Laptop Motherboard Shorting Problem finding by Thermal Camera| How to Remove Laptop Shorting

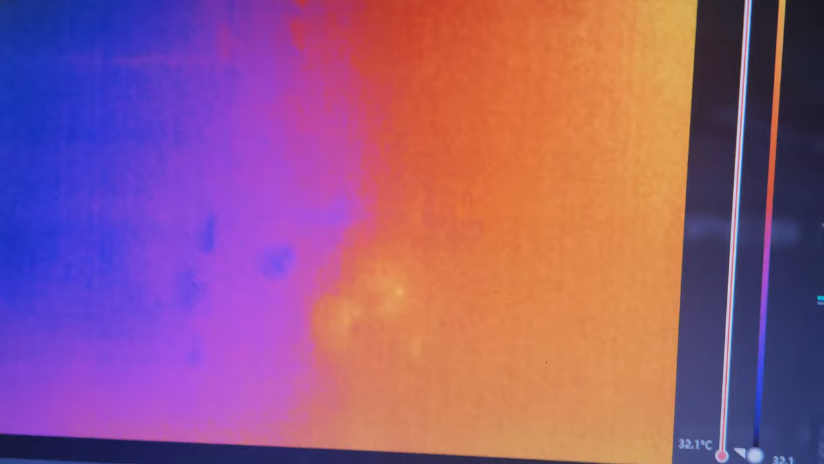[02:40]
On screen: scale bottom 32.1°C
लगा यहाँ पर, इसको लगाए, हाँ इसको फोफ करेए, देखें 32.6 आ रहा है,
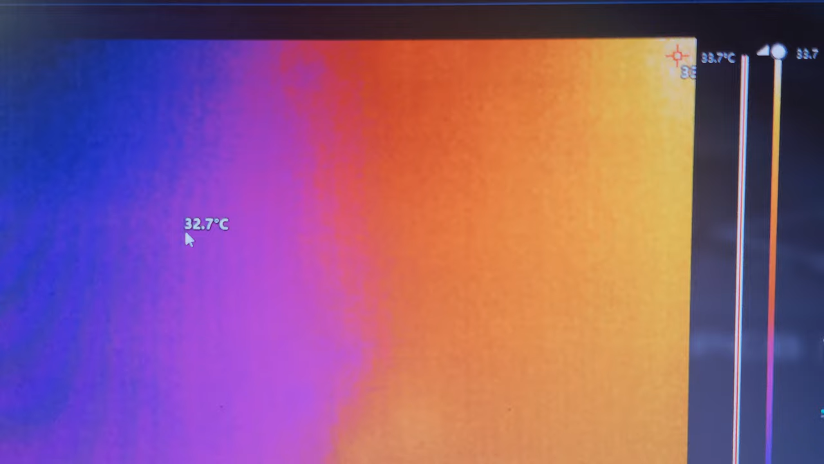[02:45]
On screen: spot 32.7°C
32.7 आ रहा है मत्तब यह क्या आपका रूम का भी temperature हो गया और हम कह सकता हमारे board का भी temperature यही है और thermal camera की यही खासियत
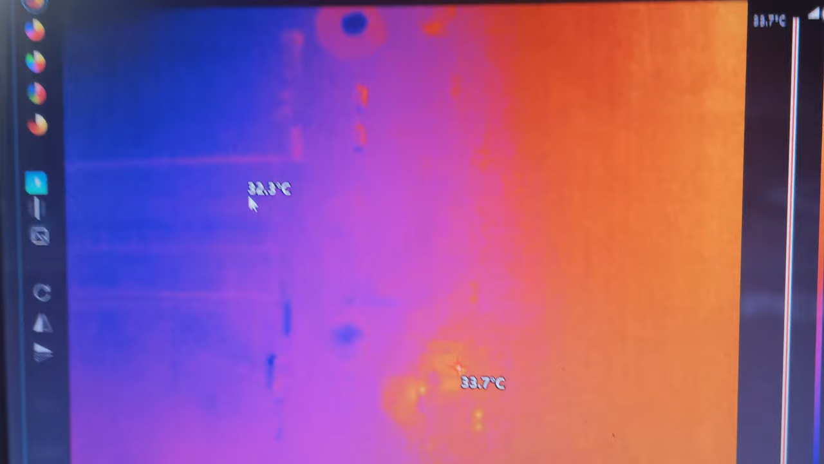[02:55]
On screen: max 33.7°C
होती है कि जब कभी भी वो कहीं पर heat देखता है तो temperature आपको बता देता है तो फिलाल जितना इस board का temperature है आप कहीं भी मैं ले जा रहा हूँ इस
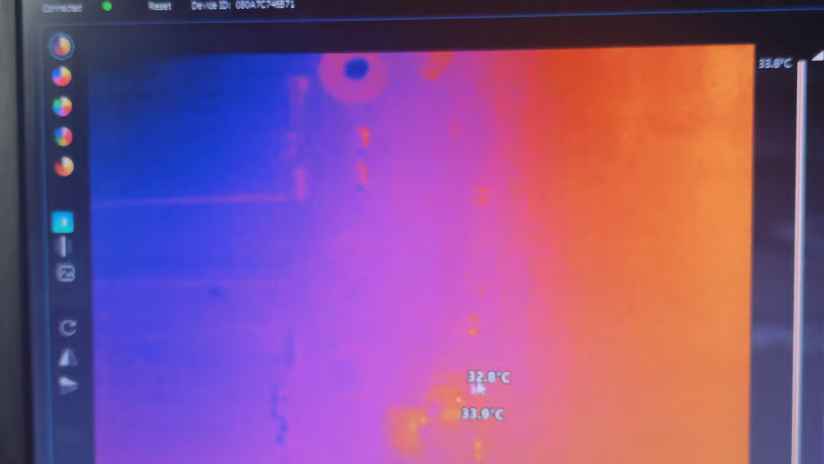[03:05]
PCV पर कहीं भी मैं ले जा रहा हूँ तो आप देख सकते है यह मेरे को 32,
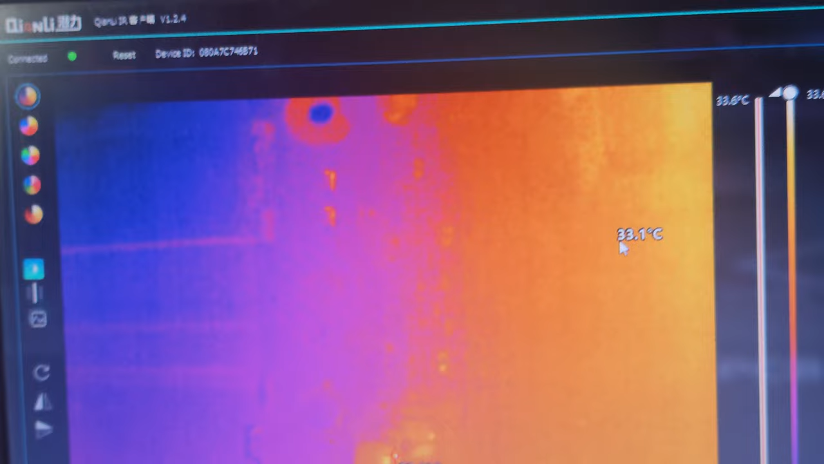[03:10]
33 बता रहा है अब यह न्यू डली का temperature यही है फिलाल रूम
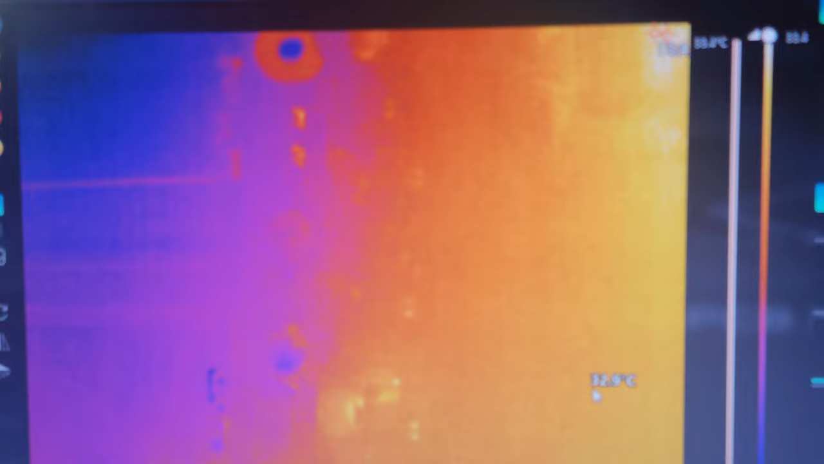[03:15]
का बाहर तो मेरे ख्यास से 37 का temperature 38 का temperature होगा तो आप देखिए यह thermal camera कैसे आप जो हमारा जहां पर minor sorting है उसको पकड़ने
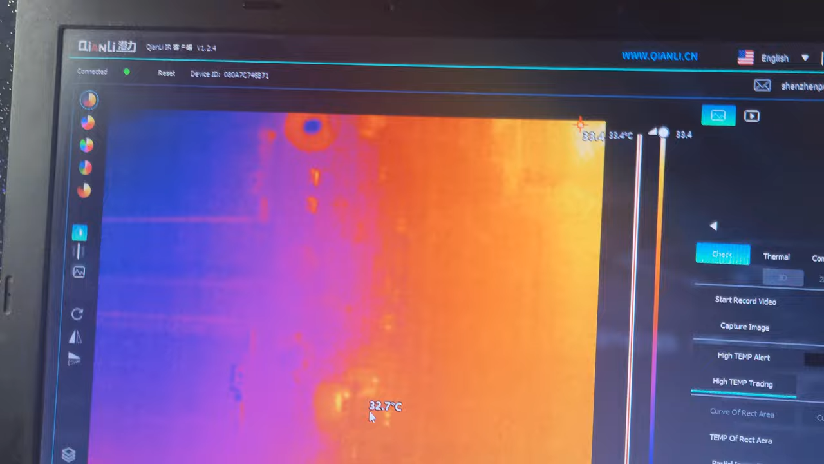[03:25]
On screen: max 33.4°C
में मदद करता है तो उसके लिए देखिए अभी हमने thermal camera का skin पर देखना है गौर से
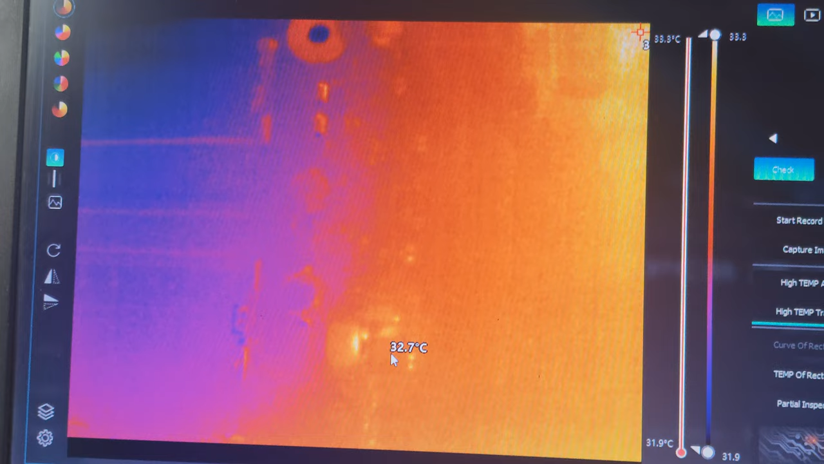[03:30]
On screen: spot 32.7°C, scale bottom 31.9°C
इनिशल temperature आपने देख लिया 32.7 दे रहा है अब एक बार आप DC को on करिएगा DC on करिए
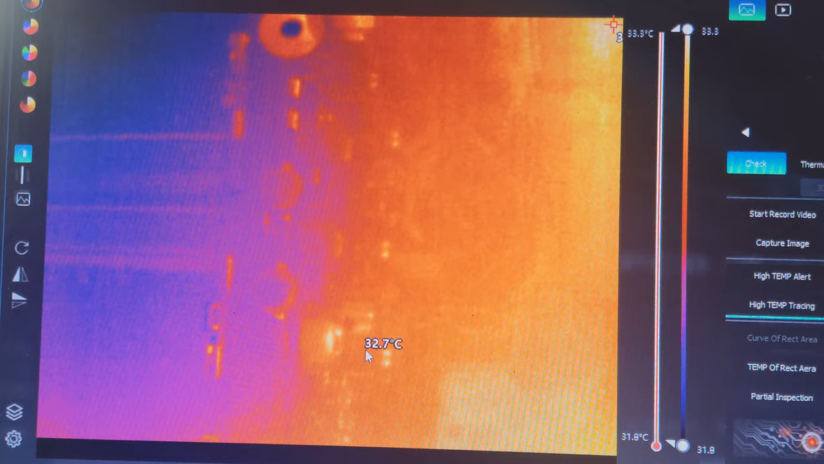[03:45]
On screen: spot 32.7°C
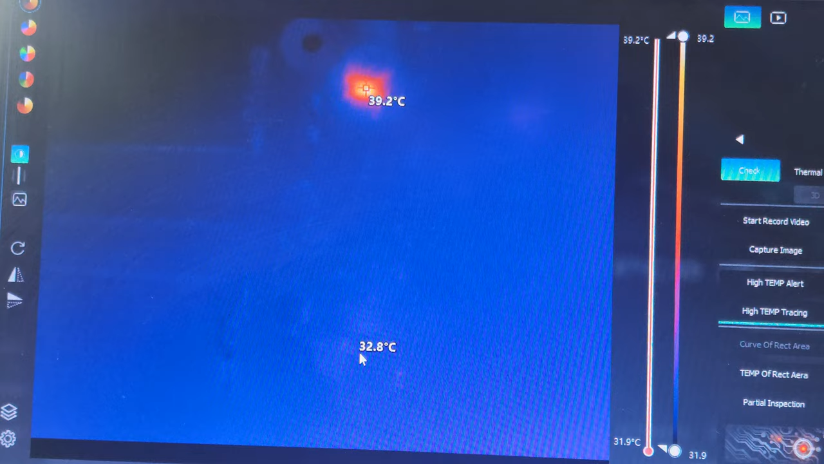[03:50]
On screen: spot 32.8°C, max 39.2°C, scale top 39.2°C, scale bottom 31.9°C
अभी देखिए 39 कहीं पर आया अब देख सकते हैं कहीं पर 39 आया फिर से दिखाओ भई
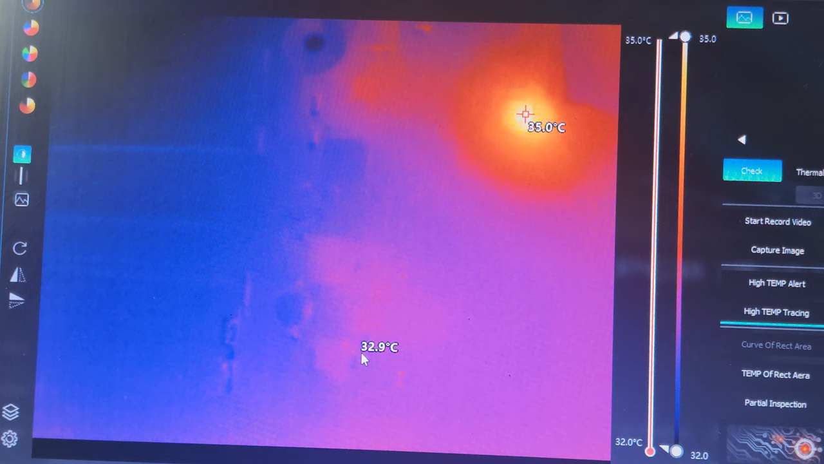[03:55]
On screen: max 35.0°C, scale top 35.0°C, scale bottom 32.0°C
35 तो normal है यहां पर दिखाइए जरा
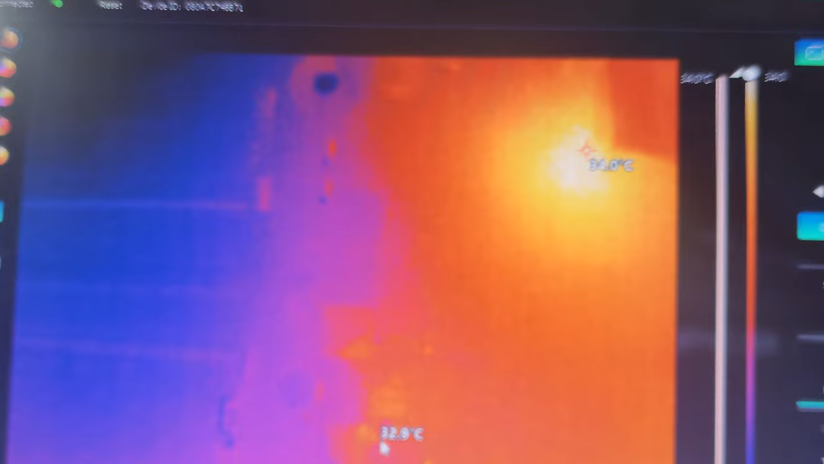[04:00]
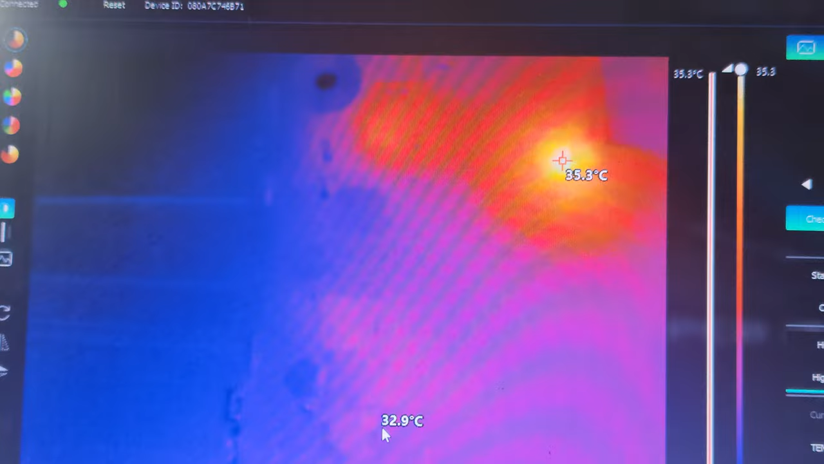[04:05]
On screen: scale top 35.3°C
यह देखिए 39 तक गया फिर 39 तक जाकर के फिर वो वापस disappear हो गया मतलब कोई एक IC है इस जगह पे जो कि हमारा जैसे हम DC को on
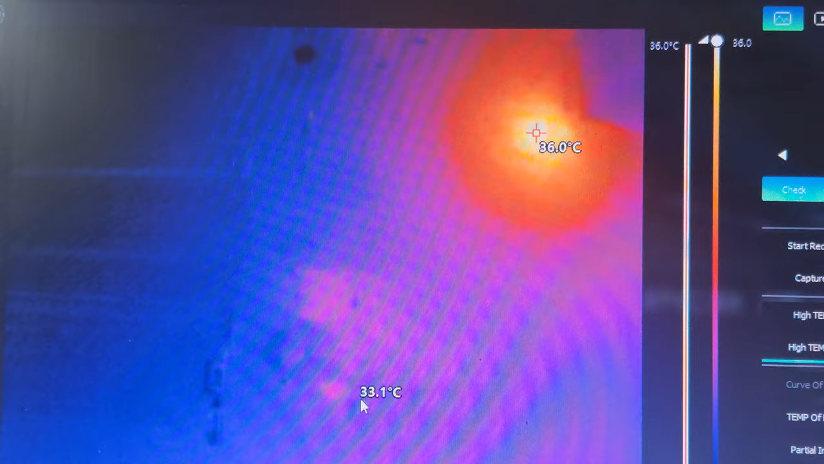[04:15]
On screen: max 36.0°C, scale top 36.0°C
करते हैं तो वो IC आचानक से हीट होती है बहुत जादा हीट
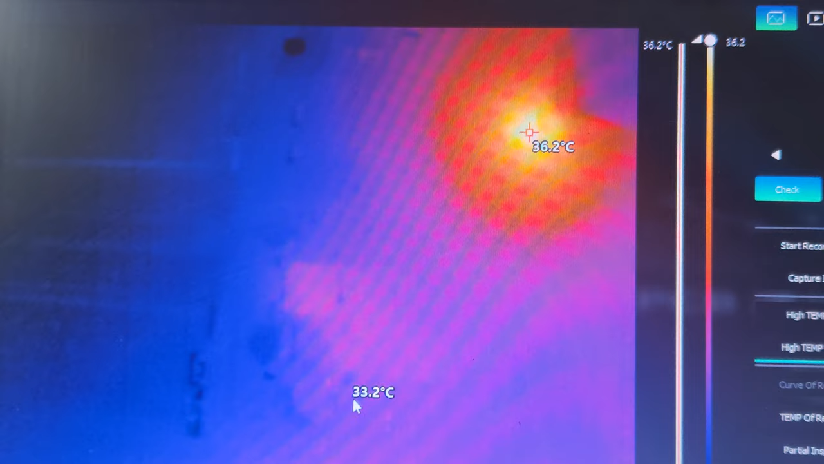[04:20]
On screen: max 36.2°C, scale top 36.2°C
नहीं होती है इतना हीट नहीं होती कि आप उसको अपने finger से sense करके समझ जाओगे यह
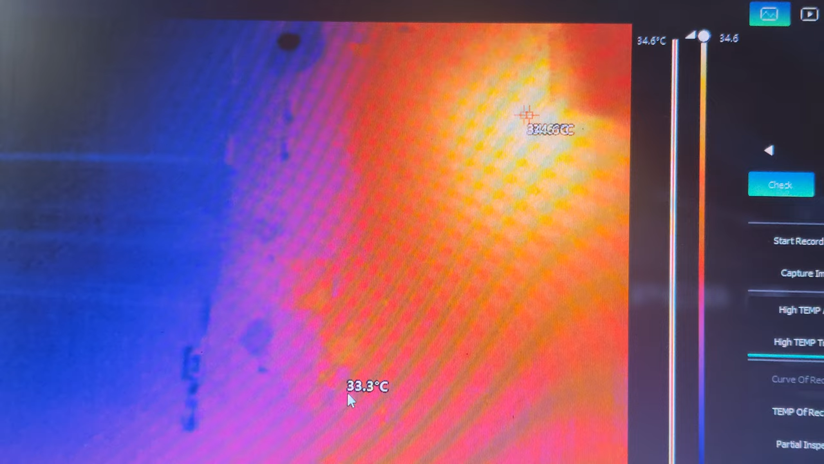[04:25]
On screen: spot 33.3°C, scale top 34.6°C
केवल thermal camera ही पकड़ पाड़ा है फिर से एक बार दिखा यह देखे देख रहे हैं आप 39 तक गया मतलब मेरा room temperature था 32 लेकिन एक IC अचानक से 39
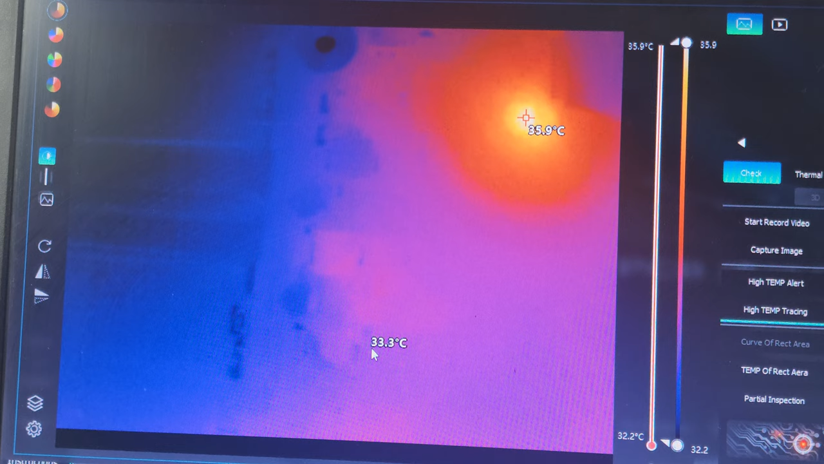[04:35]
On screen: spot 33.3°C, max 35.9°C, scale top 35.9°C, scale bottom 32.2°C
तक गया और उसके बाद फिर वो off हो गया है है ना किस location पर यह location पर